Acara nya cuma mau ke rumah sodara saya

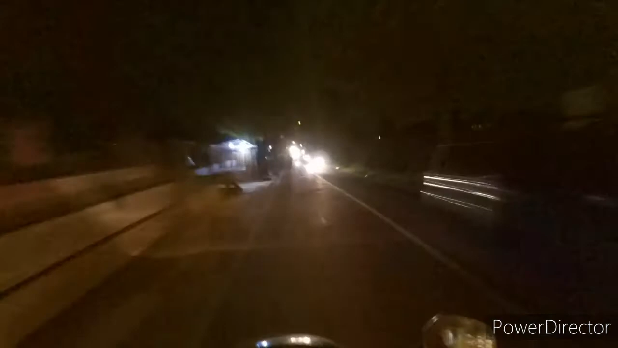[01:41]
ya jalannya kayak gini lah setiap hari jalannya cuma ini ini itu ini itu memang enggak ada yang lain enggak ada tuh tubuhnya sebaliknya tukung motor keren terlantik konek petengan raketok nanti